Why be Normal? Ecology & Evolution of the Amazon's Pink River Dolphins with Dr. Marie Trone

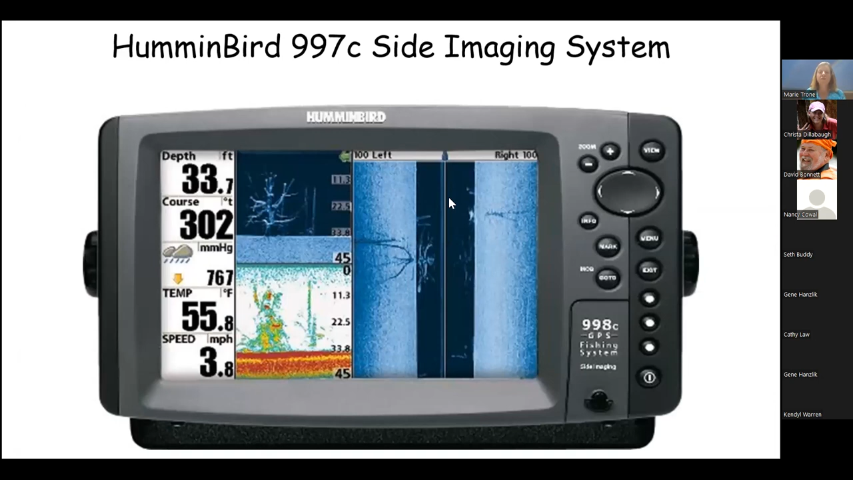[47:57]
On screen: depth 33.7 ft, water 55.8°F, speed 3.8 mph
We also sometimes use side scan imaging, so underwater sonar that sends out a couple of sound beams, so at high frequencies.
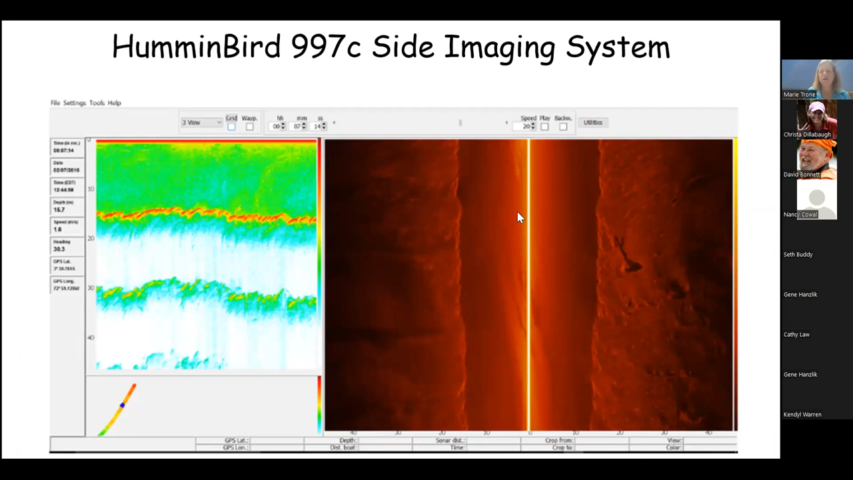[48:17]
And on the left, this clearer part right here is the water column on top of that dirt.
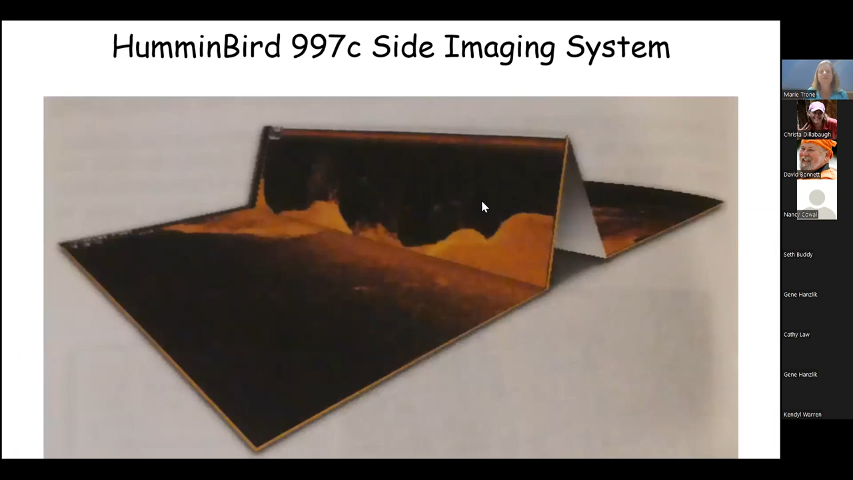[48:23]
And the first time, so it looks like that. So the first time that I actually used this system, there's the dolphin in the water column, and that is the acoustic shadow it produced.
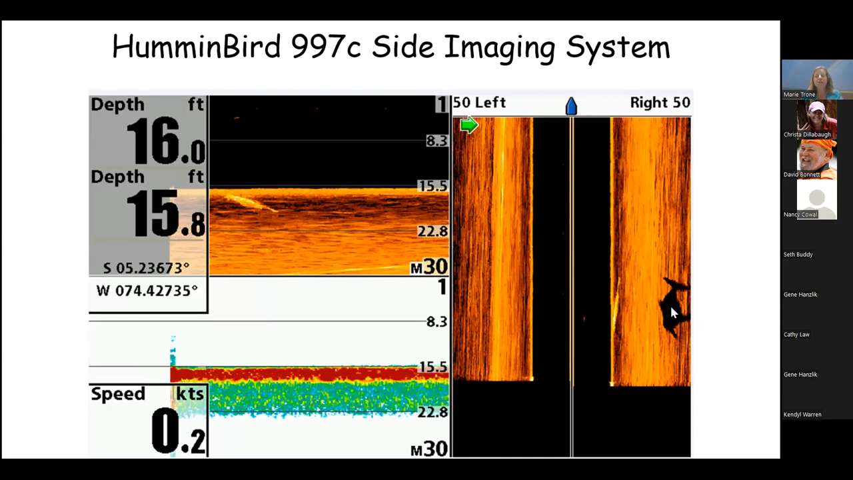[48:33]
It was crazy. So here you can see like probably a mother and calf, another mother and calf, and another one. These are higher up in the water. This one's lower, so it's got a shadow.
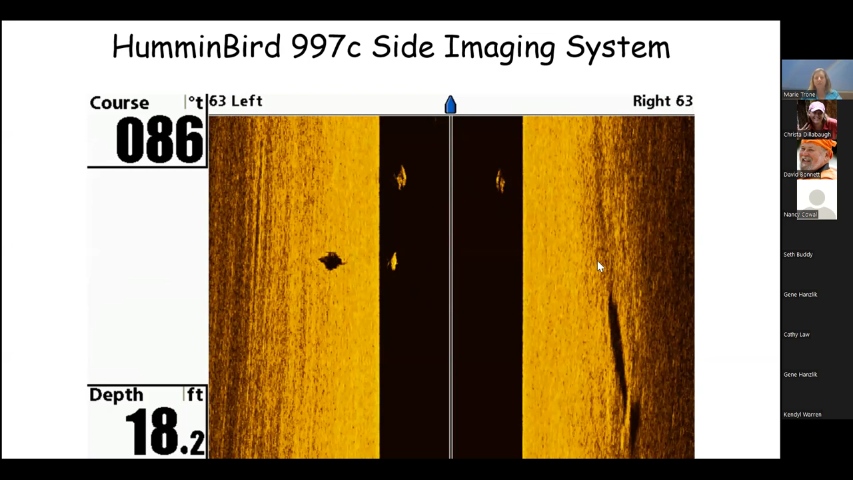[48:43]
On screen: depth 18.2 ft
That one's turning probably to look at our equipment underwater, and the water is only not quite 18 feet deep in this location because, again, the dolphins like the shallow water.